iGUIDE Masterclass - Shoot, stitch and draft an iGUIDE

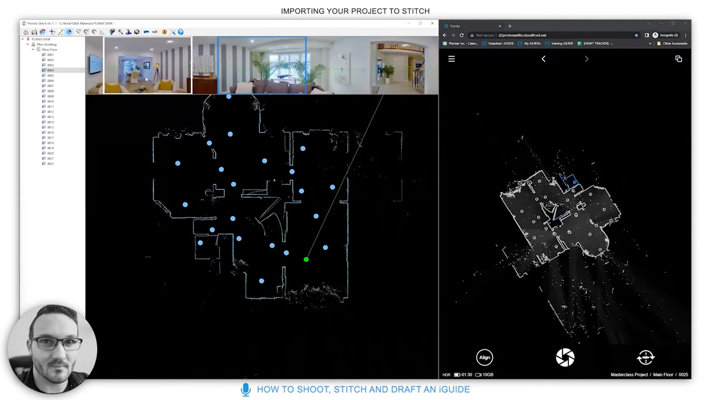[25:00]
you can do this if you wish and go through and set the initial angle or you can do this later on in the portal but because this is a 360 view there's a good chance people going to spin around anyway and have a look this just gives you the opportunity to do a little bit of customization
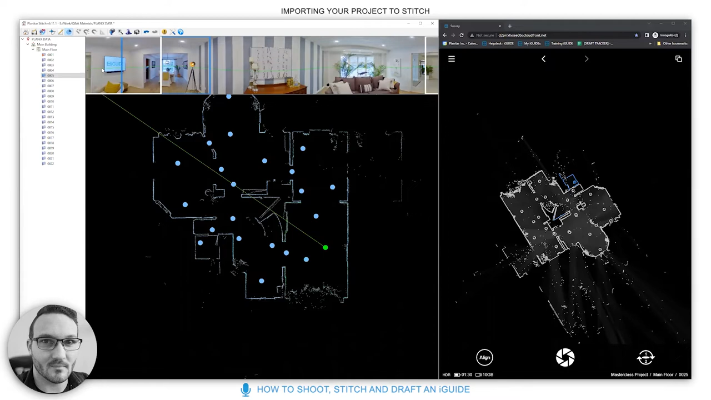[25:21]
so as long as they are set you can generally produce the eye guide and see what this does so if i go to export now so once it's created so you make an error message saying that um to disable an overlapping panel what that means is that you've got two panels enabled on top of each other
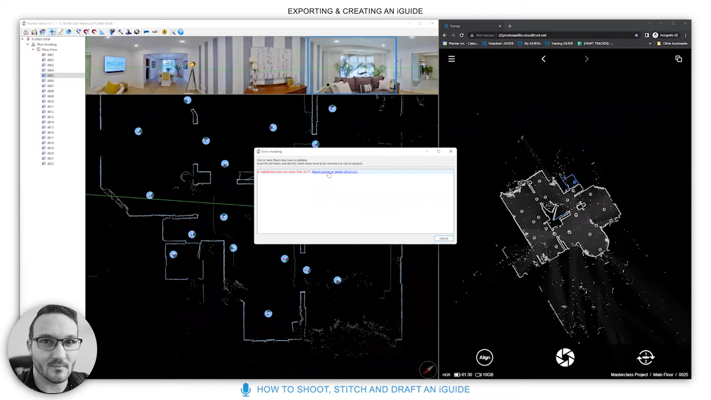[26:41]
this highlighted scans are closer than 19.7 inches adjust position or disable all but one so this link will take you to a video on how to do this on how to deal with it but it's pretty straightforward we click cancel we can see that these two scans highlighted are overlapping and they are both enabled so what we do is we simply
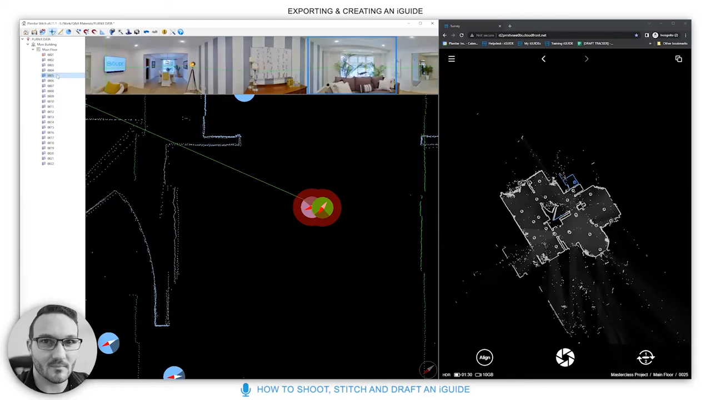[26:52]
disable one hit export no error message as you can see here now that's in the wrong place that was just to show you guys that's all you need to do is simply disable one of the highlighted scans generally this happens when you've opened closets in a bedroom and you've left the panel there left the system in the same place so it's been left in the same place um you've taken two scans in the same position one with the closet open one with closets closed
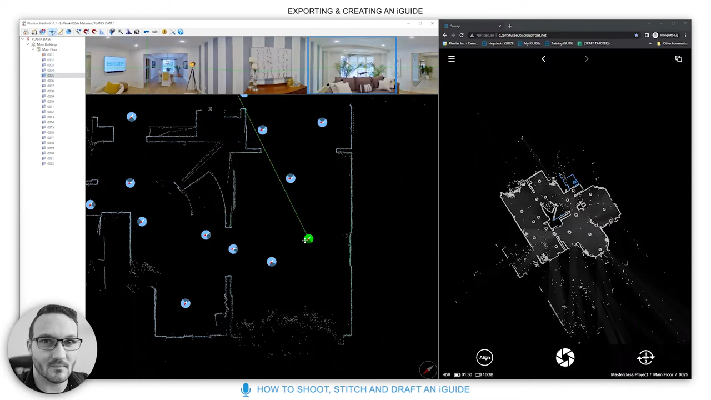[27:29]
um that's the scenario that you can only come into for that so just to save the disable the closet open one
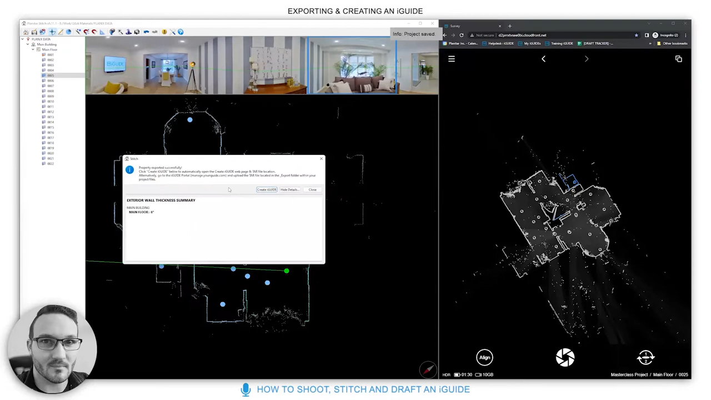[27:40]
so once it's exported you can click on create i-guide what this is going to do is open the planix data here so this is the location where your planix data exists
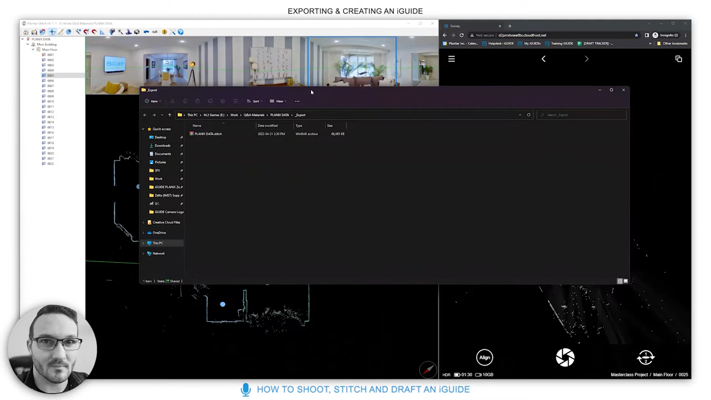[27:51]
so i'm just going to minimize this and it will take you to the i-guide creation page so it will take you to
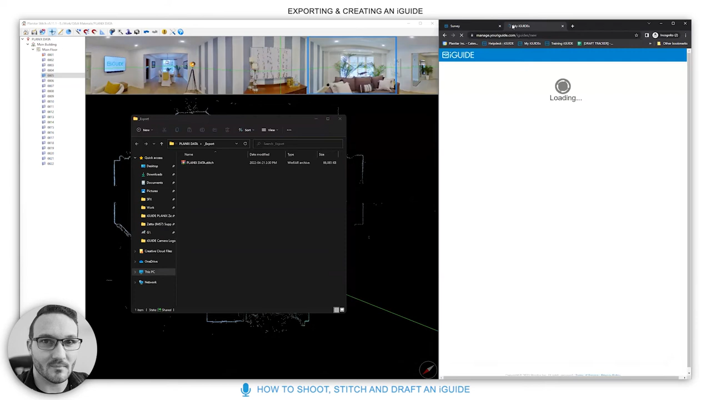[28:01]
creating an i-guide so this will open up also so what you can do is you can go through i'm just going to change the size of this
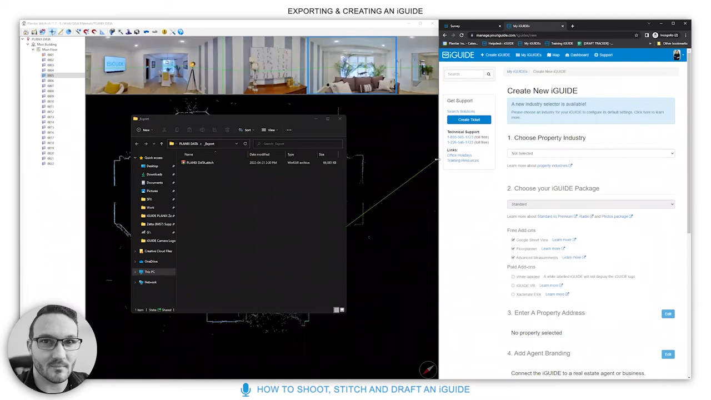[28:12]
you can go through select your property industry for this we would select residential for homes standard or
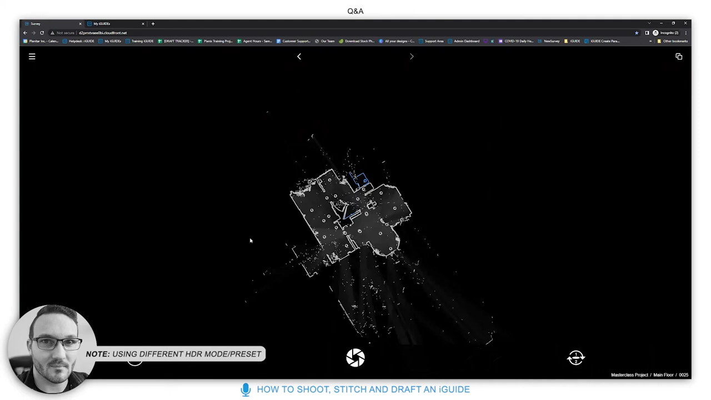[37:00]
the system you have to wait for the processing to finish that's because it's taking multiple images with the theta and blending them so the the trill that you hear it doesn't quite signify that it's finished so when you choose a different hdr mode than off or rico you do have to wait until the processing is
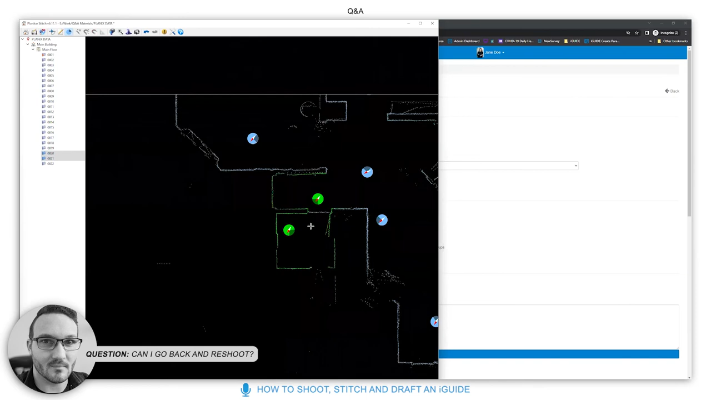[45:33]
these two scans here so 2021 and the celesties green ones you would take these and then you'd provide us with those scans we can add that for you later on a later date or what you can do is it's a little trickier but if we open the folder here